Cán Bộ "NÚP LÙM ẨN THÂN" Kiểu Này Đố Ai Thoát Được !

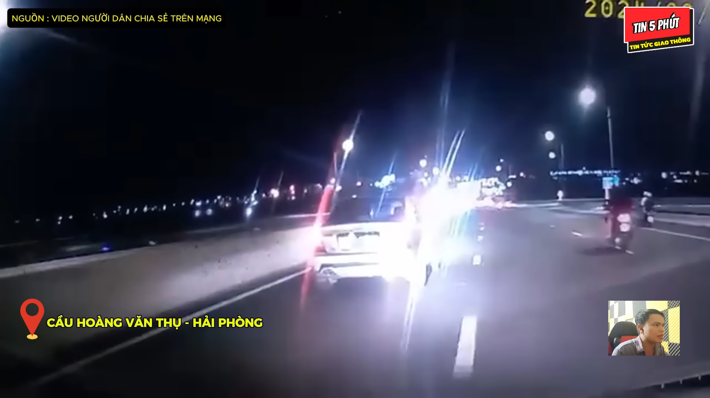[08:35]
Sự việc xảy ra vào ngày 25 tháng 8 2024, được camera hành trình của ô tô phía sau ghi lại. Có một chiếc xe ô tô ở phía trước đang liên tục chạy theo kiểu là thách thức. Chạy theo kiểu là không cho chiếc xe còi lắp camera hành trình ở phía sau vượt lên. Chạy theo kiểu là không đúng một làn nào hết. Chạy theo kiểu là nửa thịt nửa mỡ. Một nửa chiếc xe thì chạy ở bên làn phía bên tay phải, còn một nửa thân xe thì chạy ở bên làn bên phía tay trái.
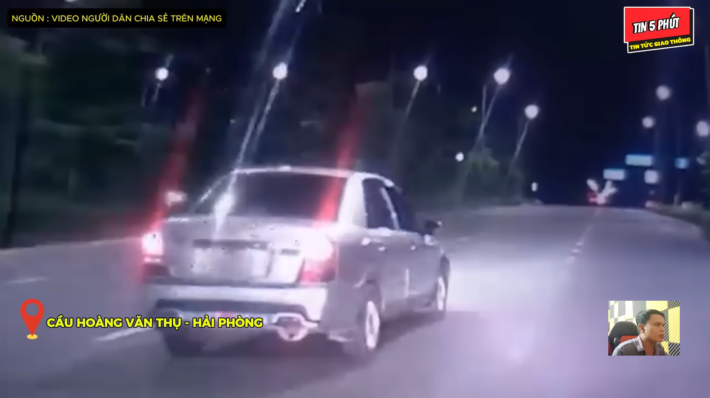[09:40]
Và đang bắt buộc chiếc xe có lắp camera hành trình ở phía sau phải dừng lại. Và rồi, chuyện gì đến cũng đã đến, chạy được một đoạn thôi. Thì chiếc xe ô tô ở phía trước bắt đầu ép chiếc xe có lắp camera hành trình vào bên trong đây và bắt chiếc xe có lắp camera hành trình phải dừng lại.